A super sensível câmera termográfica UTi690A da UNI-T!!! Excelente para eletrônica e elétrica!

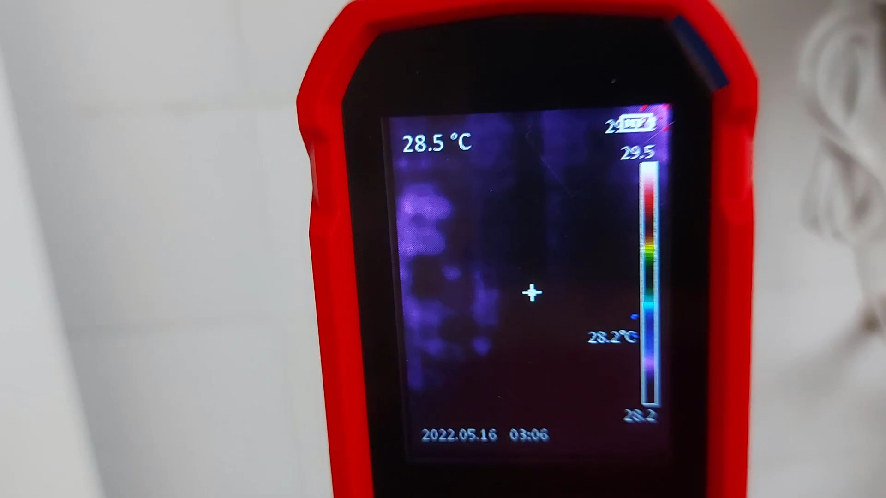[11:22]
On screen: spot 28.5°C
Repara que essa câmera termográfica tem uma sensibilidade bastante razoável. Eu tô com uma mão segurando o celular, filmando, e com a outra a câmera.
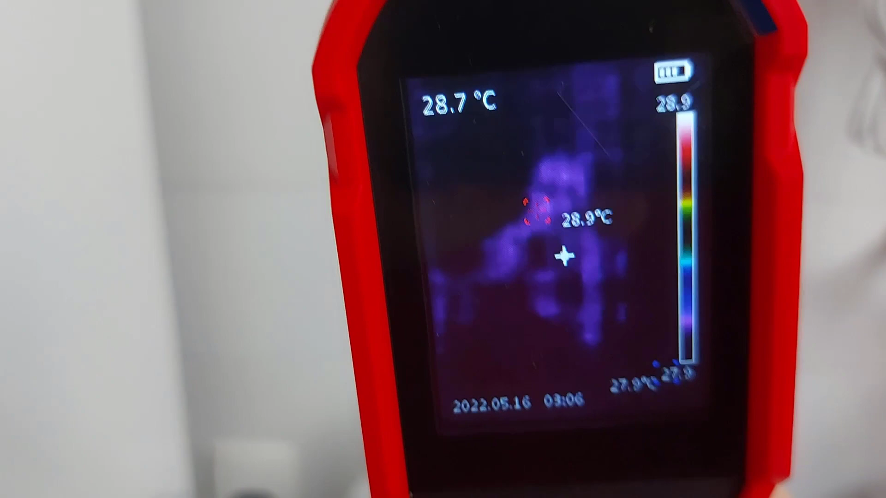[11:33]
On screen: spot 28.7°C, max 28.9°C
Agora eu tô mexendo a cabeça pra gente confirmar aqui que é realmente um reflexo do calor na parede.
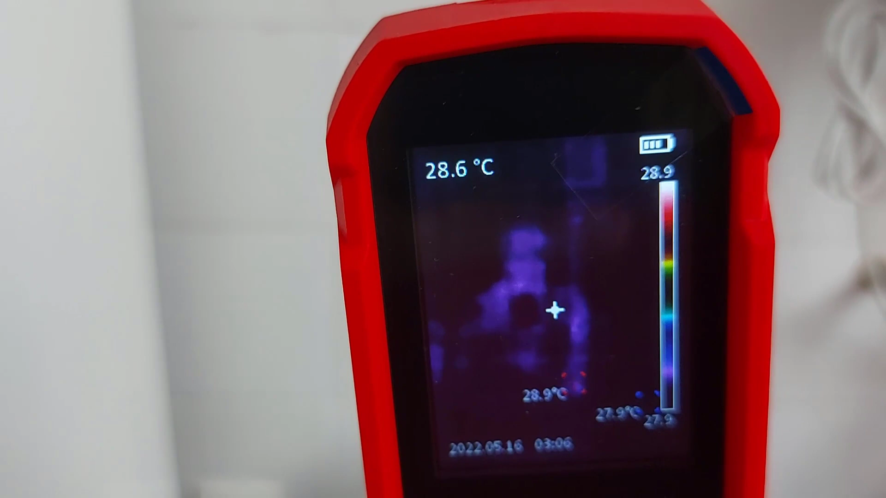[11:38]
On screen: spot 28.6°C, max 28.9°C
A parede de azulejos que de alguma forma está refletindo o calor,
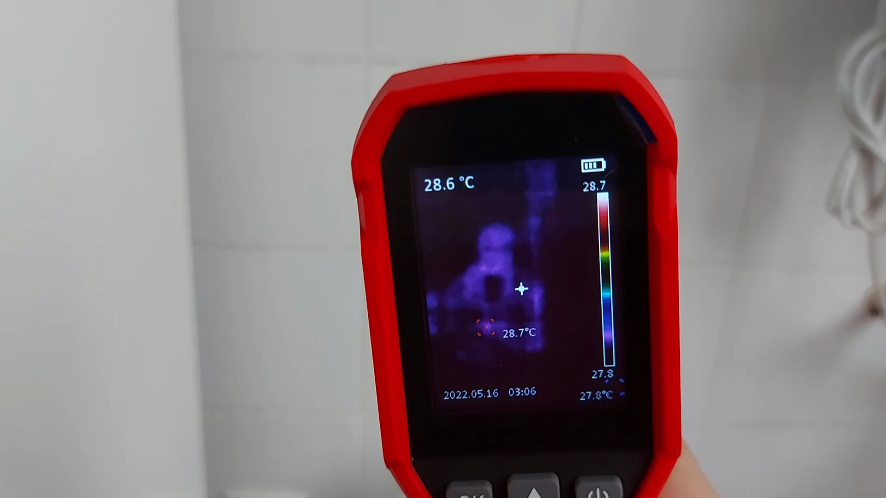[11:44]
On screen: spot 28.6°C, max 28.7°C, min 27.8°C
o que aponta realmente uma sensibilidade muito interessante nessa câmera, ok?
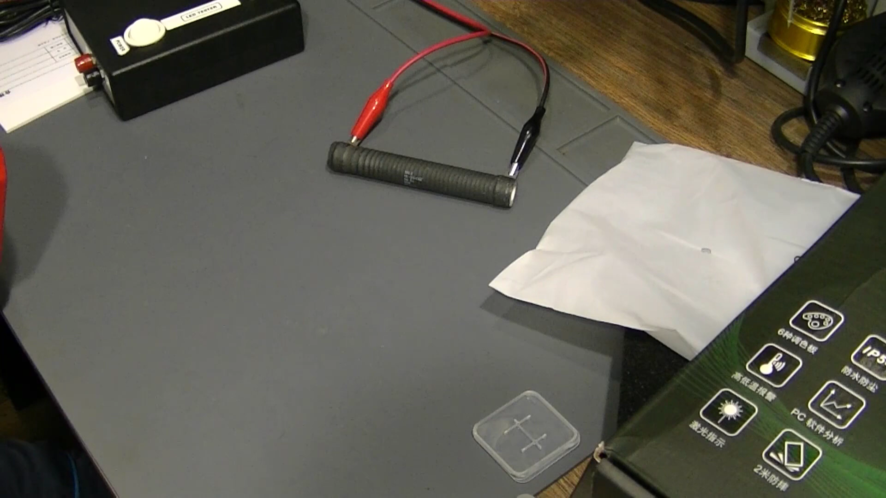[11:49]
Bom, pessoal, como vocês puderam ver, a sensibilidade é realmente bastante legal.
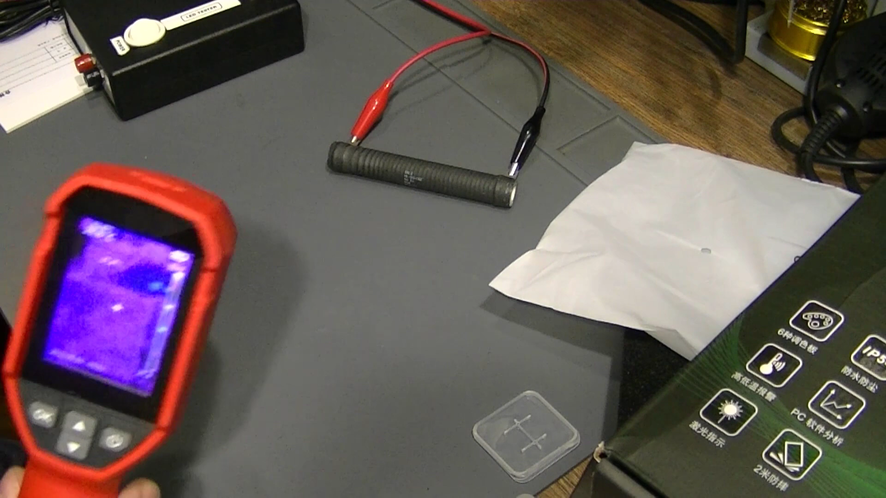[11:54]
O resistor já tá frio, já desligado já há algum tempo, mas ele ainda tem, ó, uma diferença de calor razoável.
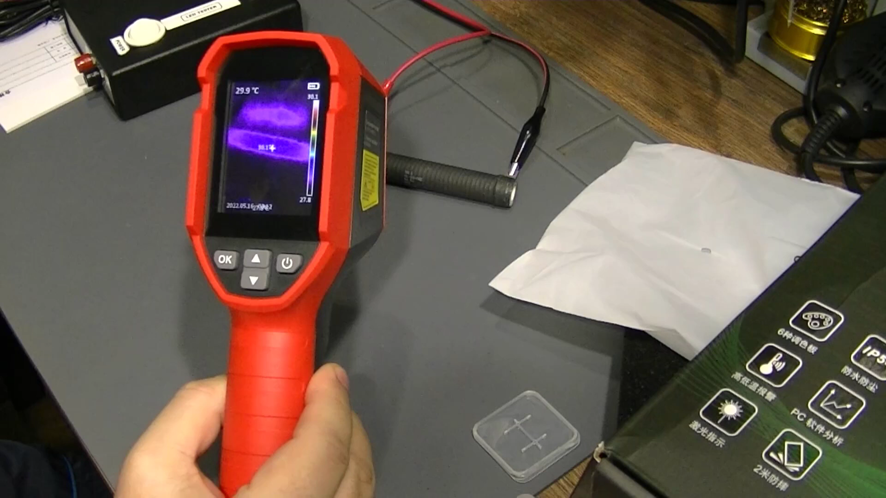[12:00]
On screen: spot 29.9°C
Tá com 30 graus nele. Enquanto o padrão aqui tá 27.8. Baixando, 29.
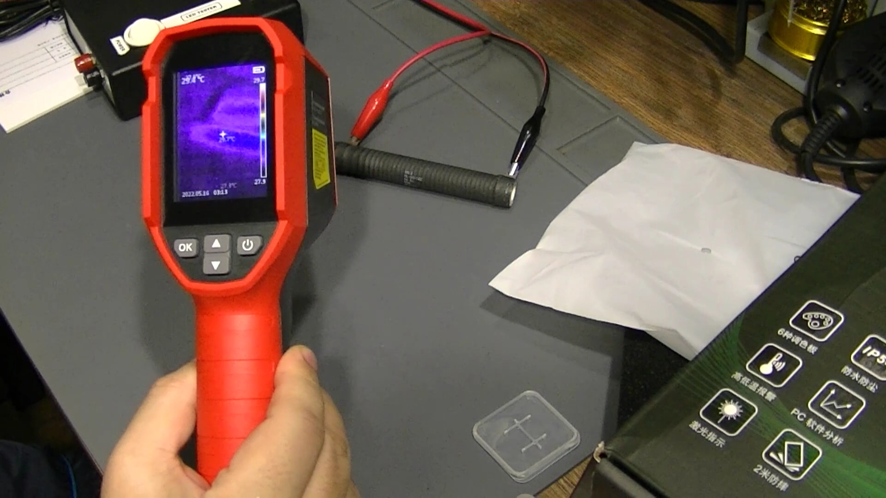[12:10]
Eu vou fazer assim, eu vou colocar minha mão aqui rapidamente, dois segundos. Primeiro a gente vê aqui que não tem nada, né? Não aparece absolutamente nada.
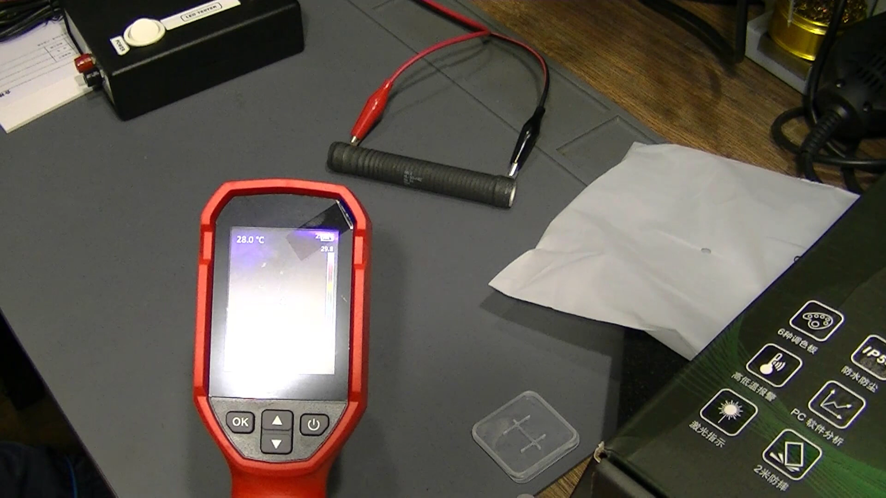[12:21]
On screen: spot 28.0°C
Deixa ele calibrar aqui por nova temperatura, não aparece nada. Agora eu vou colocar minha mão aqui e vou tirar. E a gente vê o desenho da mão ali. Um mundo bom aqui pra ver. Olha o reflexo, olha. Agora dá pra ver, ó.
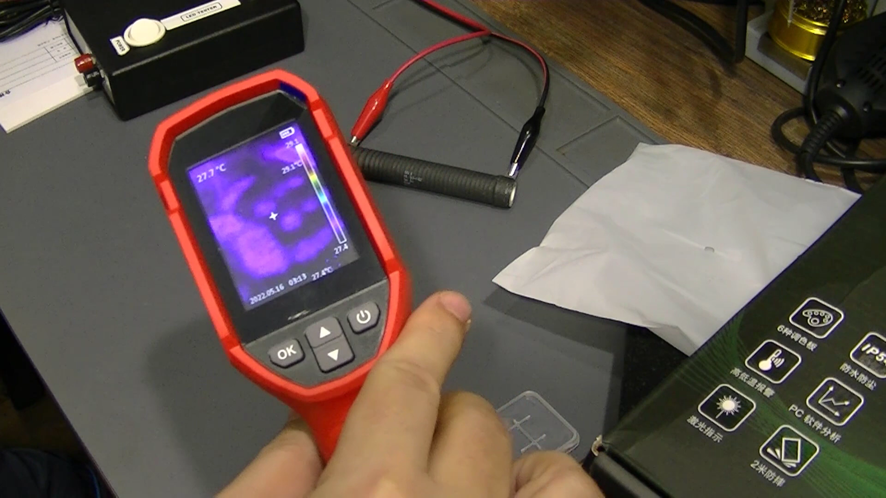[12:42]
On screen: spot 27.7°C
Até agora desenhada a mão aqui, né? Ele percebe a mínima variação de calor. Outros modelos mais simples também faziam isso, mas não com essa precisão toda. E não com essa sensibilidade, melhor dizendo, né? O nosso medidor aqui de
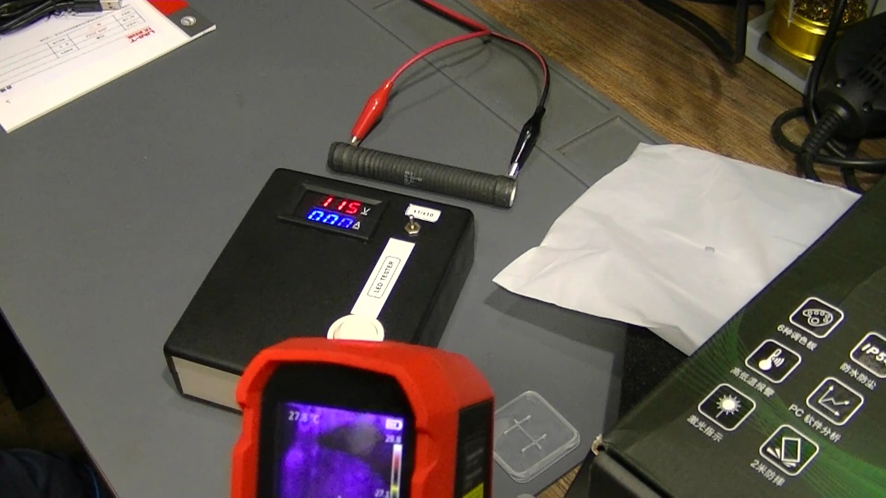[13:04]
de backlight. Vamos lá. Vou botar aqui em cima dele. Ele tá frio, né?
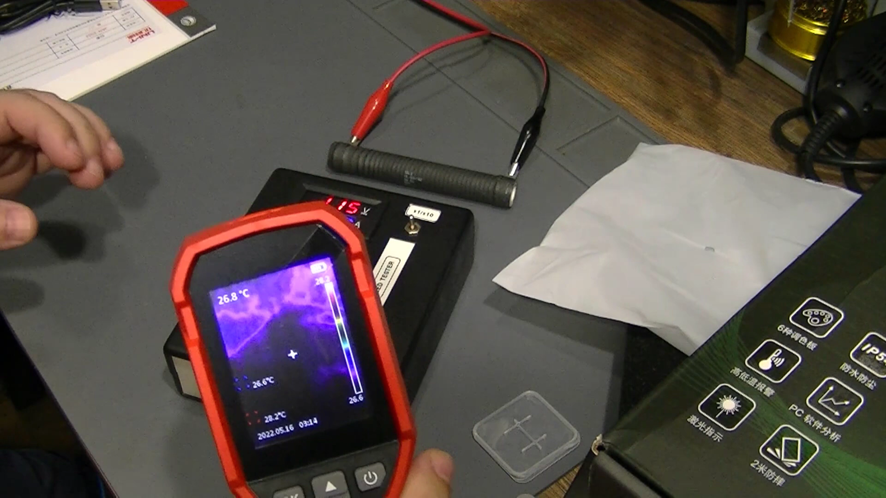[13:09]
Não tem nada. Tá ligado, mas tá frio. Não tem consumo nenhum. Eu vou botar, marcar o dedo aqui em cima. E vou tirar o dedo.
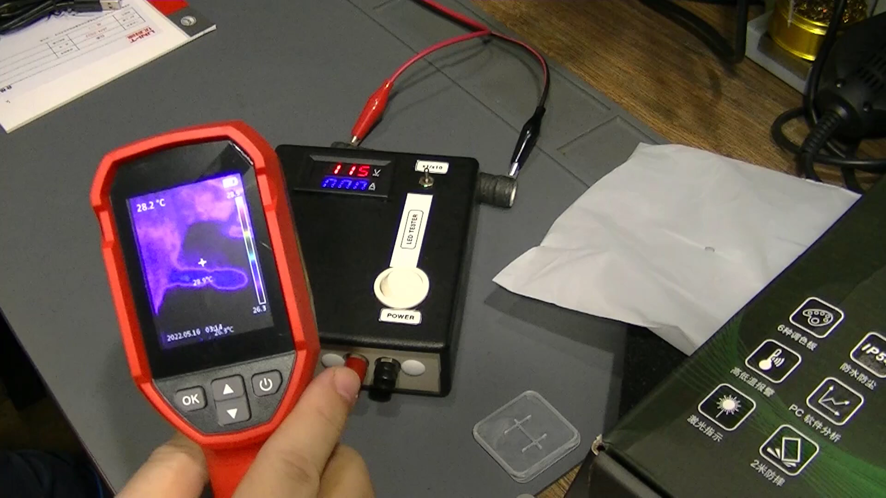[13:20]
Olha. Ficou o desenho do dedo lá na na caixa do do instrumento. Nada aqui, ó. Tá lá. Bem aqui. Onde eu marquei. Calibrando. Se eu botar a outra aqui ao lado. Ficaram dois agora.
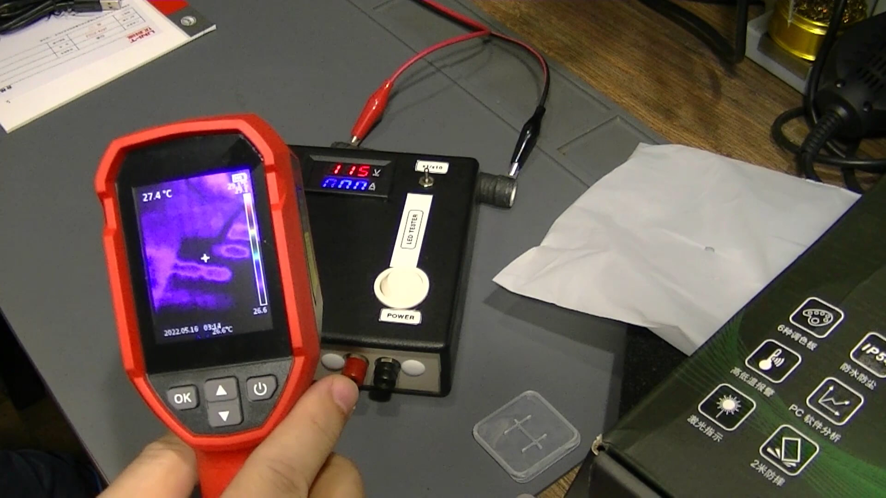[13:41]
On screen: spot 27.4°C
Realmente impressionou a sensibilidade desse desse instrumento aqui. Bem bacana mesmo. Ok?